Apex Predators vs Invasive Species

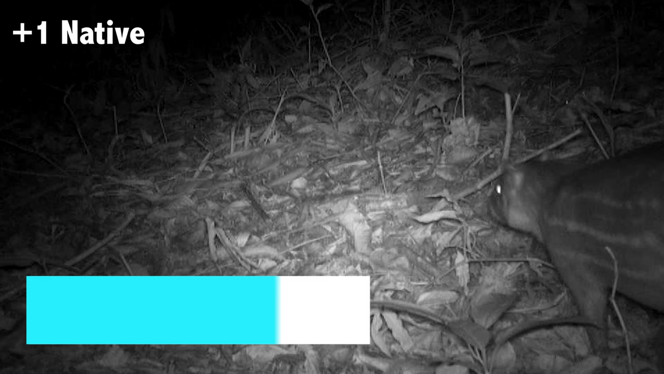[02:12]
Very nice. Very cute. That's a good shot. Oh, another paka. Oh, a one-eyed paka and then another one. Oh! Look at this. It looks like a hole. Oh, it is a hole.
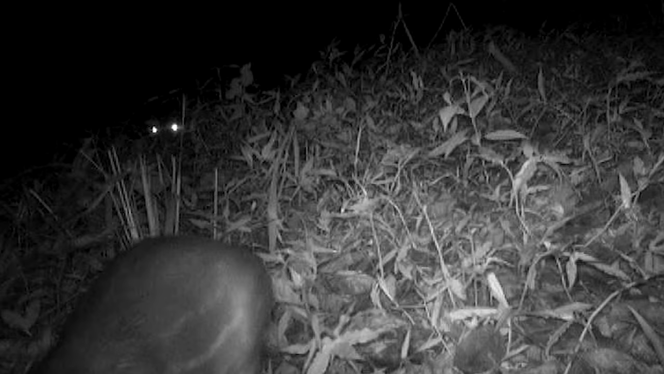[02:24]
Oh, that's creepy. Wow. How would a paka lose an eye? I don't know. That's creepy. Oh, the monkey! Oh, it's a family. Yeah.
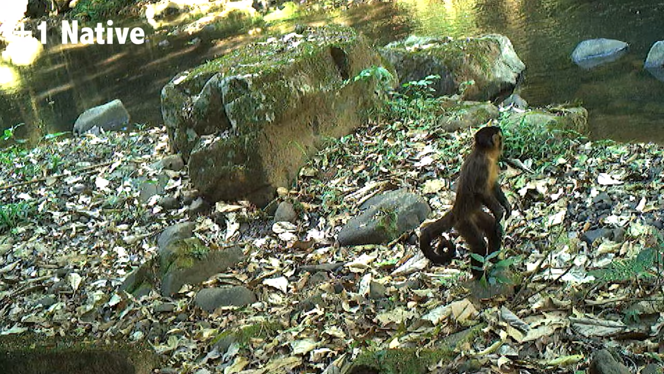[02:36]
This is a capuchin, right? Yes. Okay. Oh! Look at this.
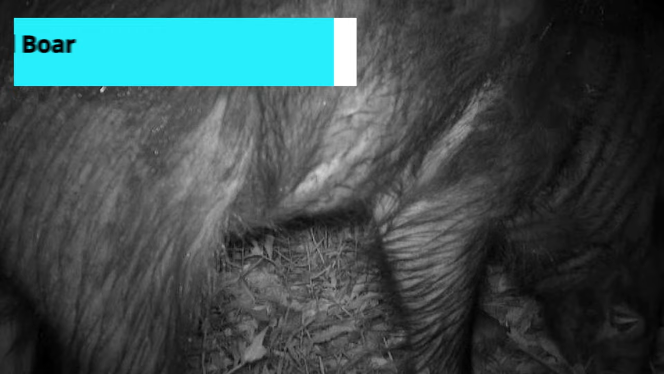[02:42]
Is this a wild boar? Yes. Ah, so invasive species. Yes. Ah, the bad guy. Yes.
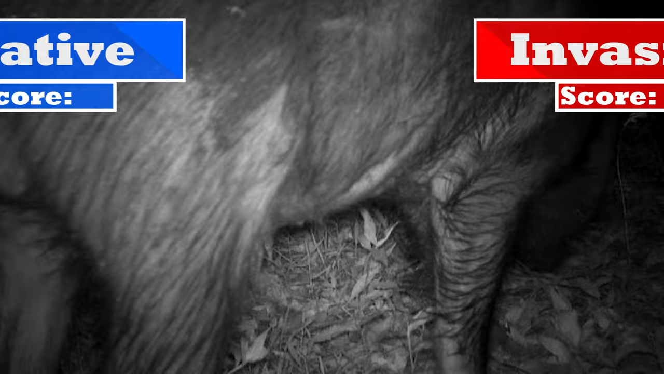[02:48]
This is a problem to us. A lot.
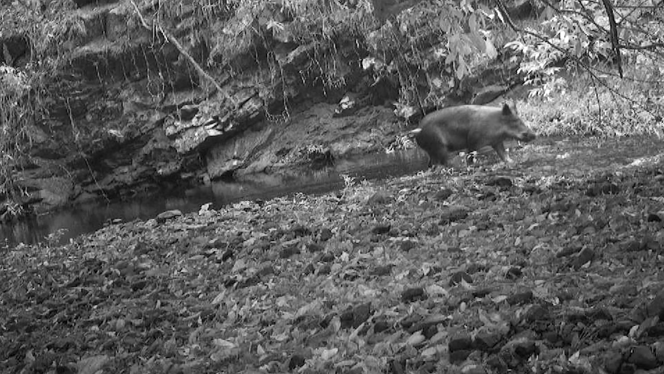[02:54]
Okay. So they are a problem to the farmers and sometimes they are kind of aggressive.
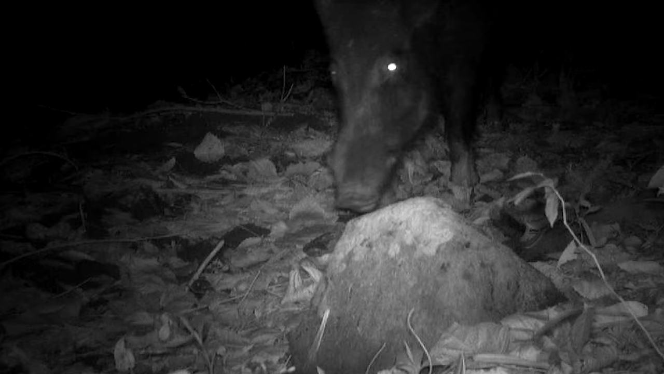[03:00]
Okay. Oh, look at the tail. Oh. Wow.
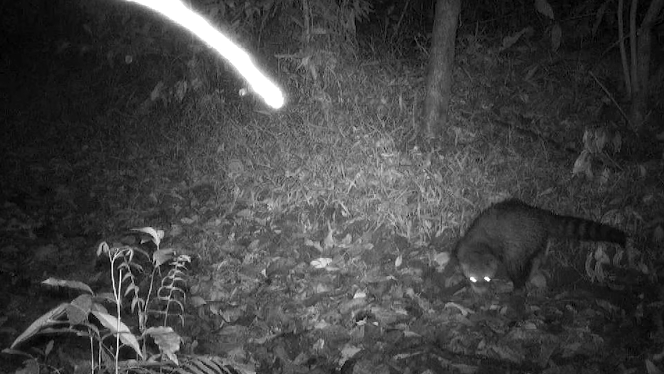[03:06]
Oh. What's he? It's a raccoon, right? Yes. So it's a crab-eating raccoon. Oh!
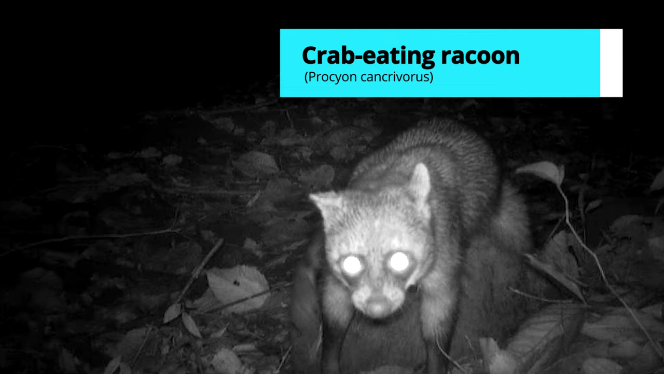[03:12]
Look at the face. Look at the face. Why did he walk right over that rock? I don't know. It's just... Oh. Oh! Something's moving the camera.
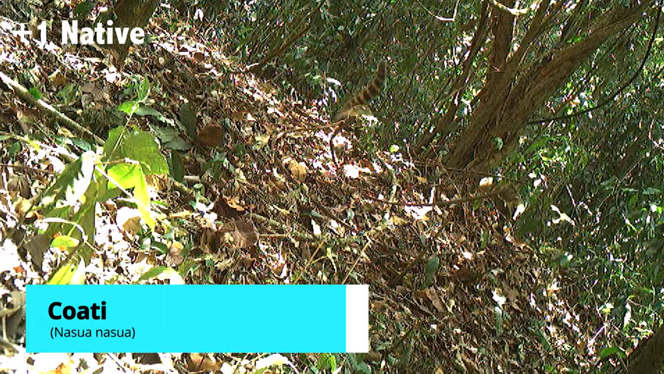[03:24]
But then also here come the coates. So maybe it's a... Oh! Did they take a jump? Yeah.
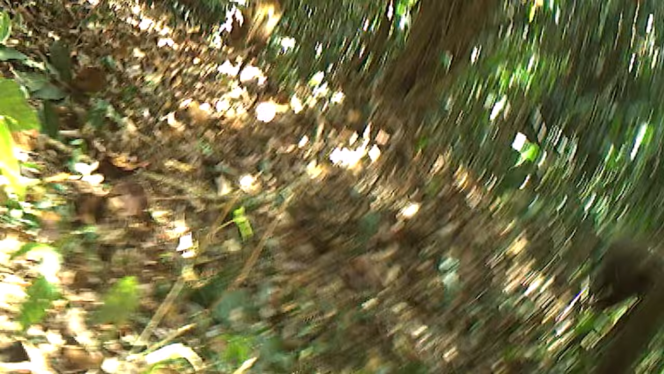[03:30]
Oh! Oh! Look at this. Look at this. You love the skunks, huh?
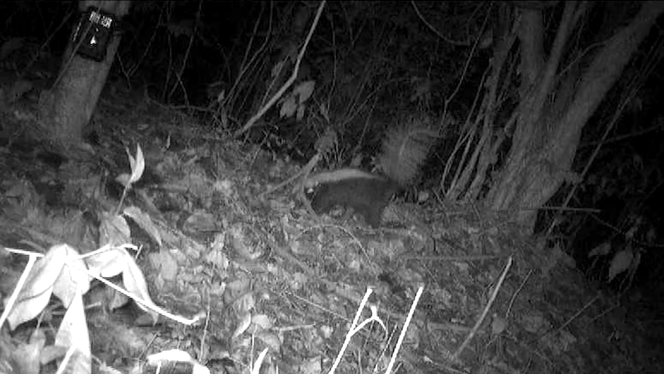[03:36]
Yes, sure. Team... Well, they are not Macellas, but... Team carnivore. Team carnivore, sure.
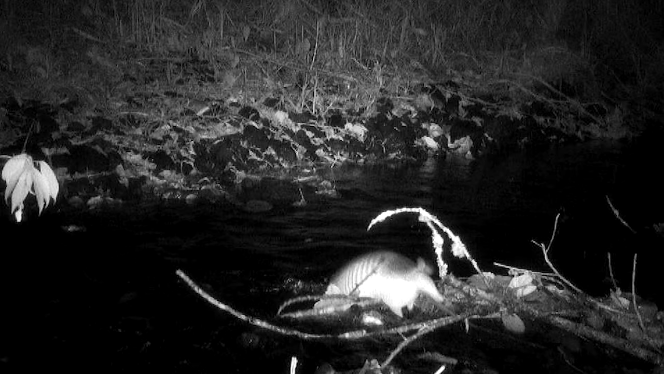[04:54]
I believe I can. Oh! Oh! Another naughty boy.
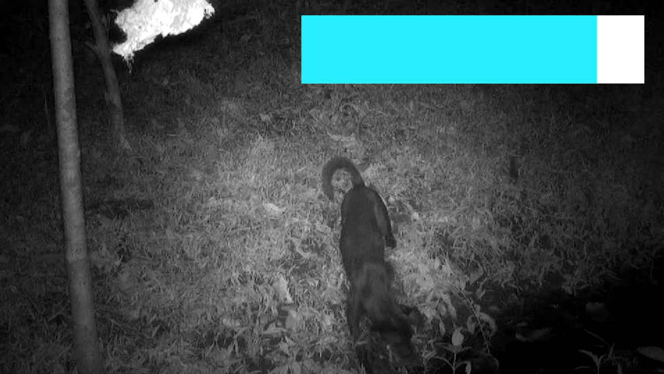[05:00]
Oh, bad dog. What are you doing in the nature preserve?
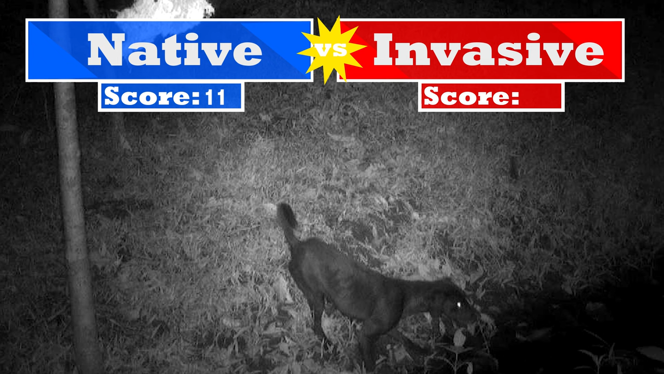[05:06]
So, what kinds of problems do dogs cause when they go into protected areas like ferns? There are many, like, spread diseases. This is a real problem that we have. They're also chasing and maybe they kill.
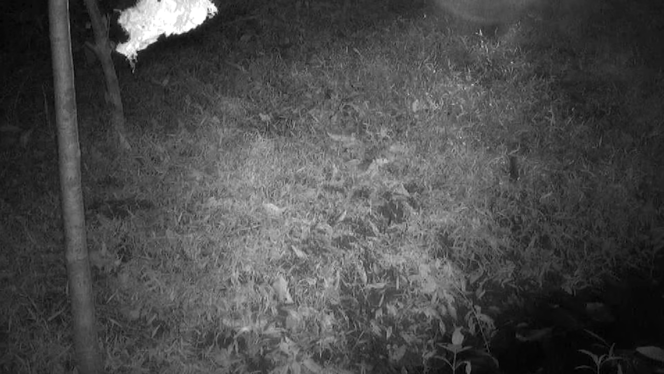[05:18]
But the biggest impact are the spread of diseases. Okay. Possum again.
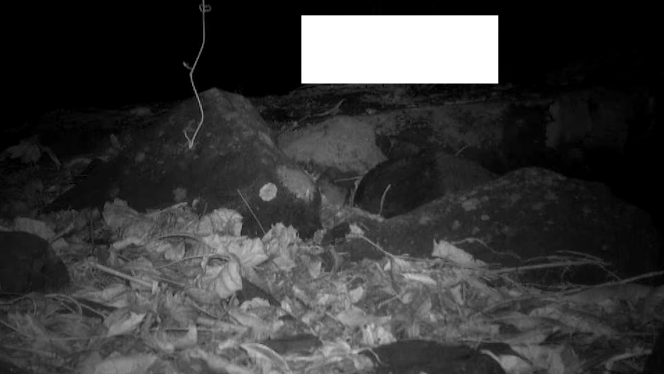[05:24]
Oh, yes. Eating something. Wow! Look how beautiful the face is. Oh! Possum with a full pouch. Yes. Right? Babies are mom.
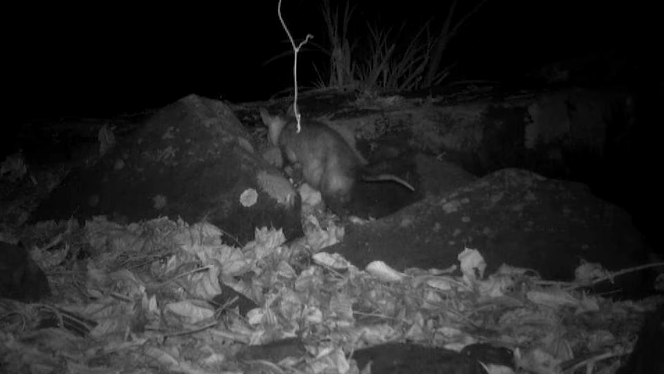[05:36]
Yeah, for sure. Right? So, possums are marsupials. Yes. The babies. And they have a pouch. And so you can see she's loaded down with babies in there.
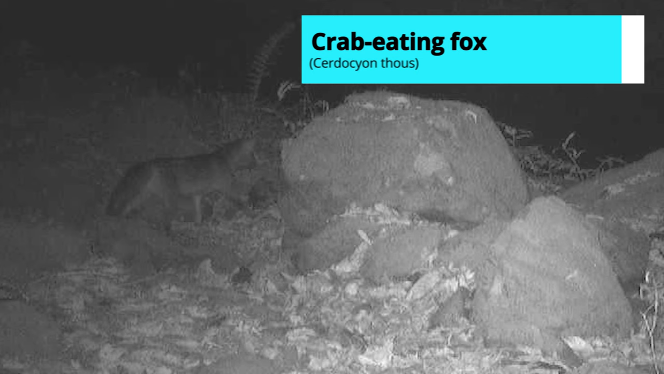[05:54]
Oh, there it is. Oh! Is that a crab-eating fox? Is it? Yes! Yes! We got that Tyra.
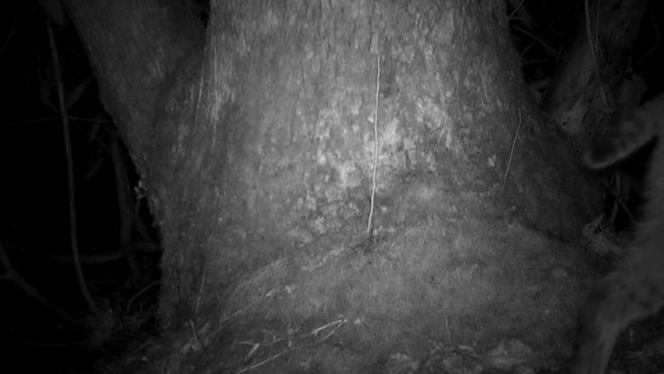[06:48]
Oh! Wow! Look at the puma. Oh, the black tail tip. Yes!